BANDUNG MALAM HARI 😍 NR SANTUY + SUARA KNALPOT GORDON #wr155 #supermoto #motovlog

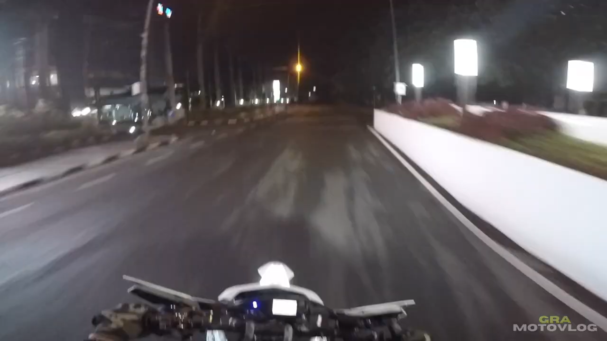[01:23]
Biar nanti kalau gua udah pulang itu nyamuk udah pada mati gitu cuy. Ya nanti kalau gua nunggu di kamar takutnya mabok, kan nggak lucu. Bangun-bangun kejang-kejang gua. Hemat bensin. Dan alasan yang kedua kenapa NR tiba-tiba gini ya, sebenarnya mau nyoba settingan kamera GoPro yang baru ya,
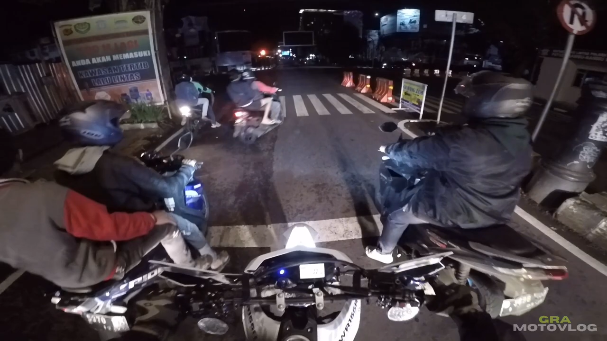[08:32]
Okay. Enaknya kalau malam tuh lampu merahnya nggak begitu lama ya. Coba kalau siang, wah nunggunya tuh bisa 2 menit, 3 menit. Apalagi cuy, kalau misalkan kalian orang Bandung pasti relate banget kalau lewat jalan Kiara Condong mau ke arah Ciwastra ya, Soekarno-Hatta lah. Wah itu mah lampu merah keabadian cuy. Lo kalau lewat sana bisa wisuda dulu di situ anjir.
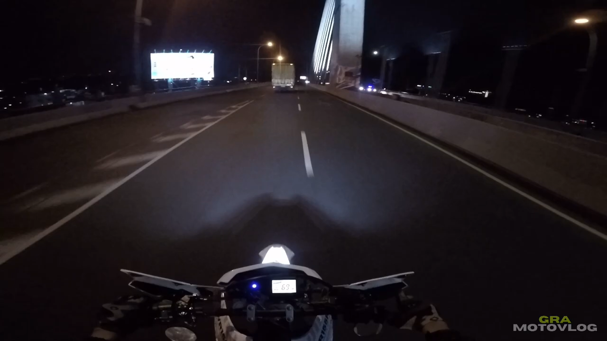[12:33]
Makanya nggak berani ngebut-ngebut banget, tuh kan ada penjagaan kan. Nah, kalau di sini biasanya tiap malam minggu itu suka ada yang ngedrift. Suka pada nonton di sini tuh. Dulu mah nggak ada penjagaan, makanya cuek aja ngedrift di sini. Pas sekarang kayaknya dijagain, jadinya udah nggak ada yang ngedrift di sini tuh.
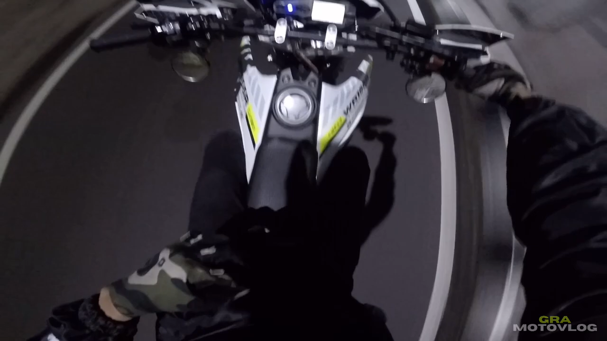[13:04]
Anjir, dari tadi tas kebuka cuk. Ntar benerin tas dulu.
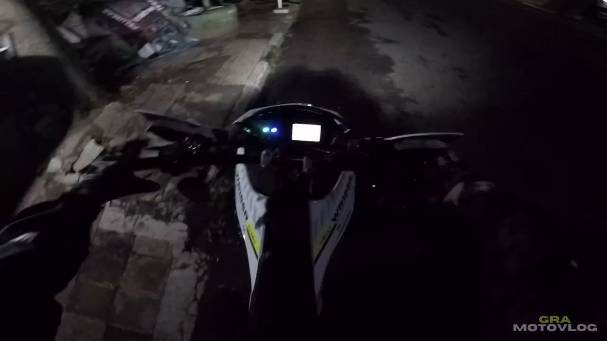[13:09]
Udah ya, aman. Gas. Ih, sepi cuy.
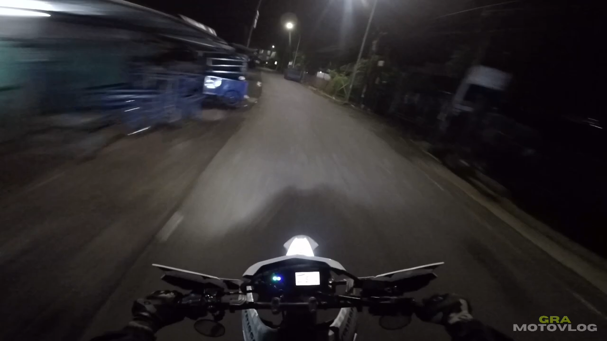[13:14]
Oke, kita ke kanan. Anjir, kaget gak?
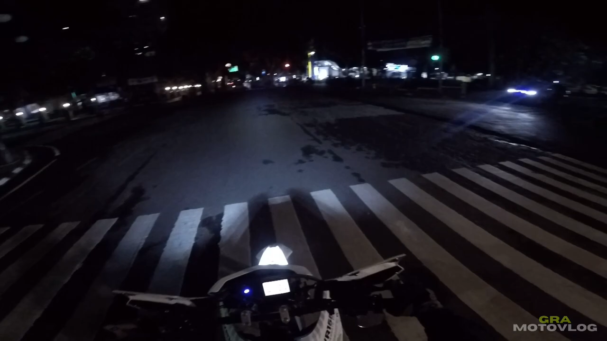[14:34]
Tipikal Pajero strobo ini. Udah paling males tuh Pajero strobo, tapi platnya hitam. Ngapain coba? Orang penting juga kagak. Kan nggak enak ya kalau malam tuh pusing liatnya. Apalagi plat hitam ini. Bikin kesel orang doang fungsinya tuh. Nah, di sini kalau siang rawan aja.